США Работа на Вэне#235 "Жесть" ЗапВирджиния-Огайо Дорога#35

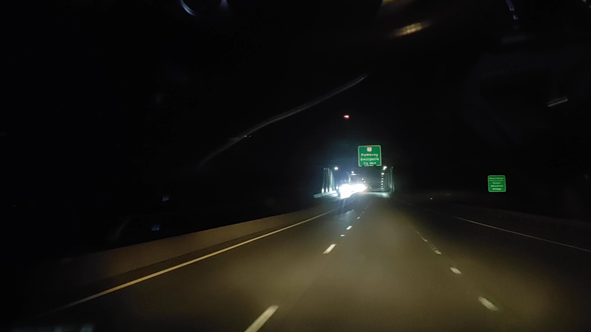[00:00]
ребят въезжаю на мост какая-то река не знаю какая она разделяет штат западная вирджиния с огайо со штатом огайо я сейчас въеду в штат охайо видите впереди сейчас увидите синяя табличка наверху find it here find here короче найди это здесь девиз штата